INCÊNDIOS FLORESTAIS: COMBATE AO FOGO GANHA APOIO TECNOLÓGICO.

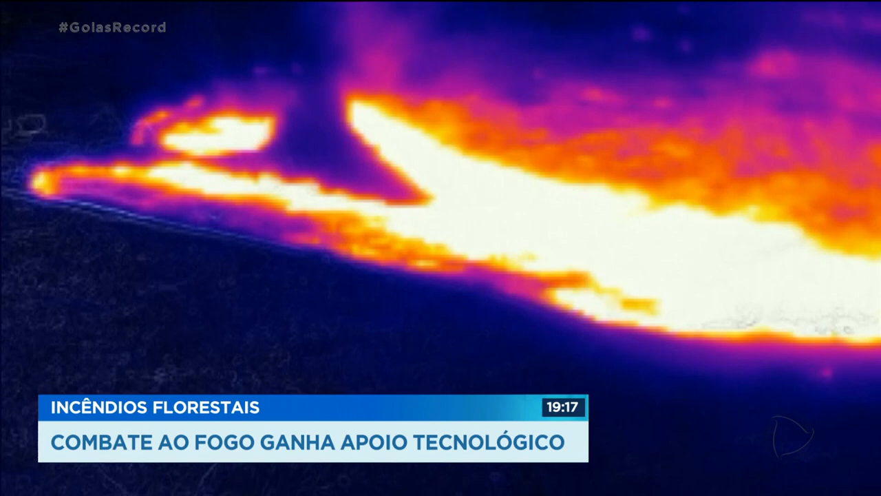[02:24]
ele tem uma atuação muito importante que ele identifica exatamente onde está o foco, aquele ponto de calor maior. E a fumaça não atrapalha, que às vezes a nossa visão normal, a fumaça atrapalha muito para saber onde está exatamente o foco.
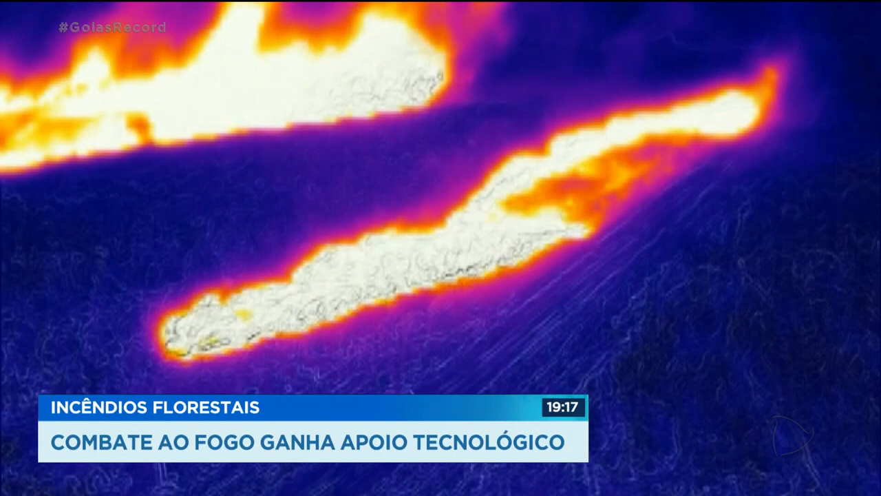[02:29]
E o infravermelho, ele consegue dar uma direção melhor para as equipes. O planejamento de prevenção a incêndios é seguido durante todo o ano.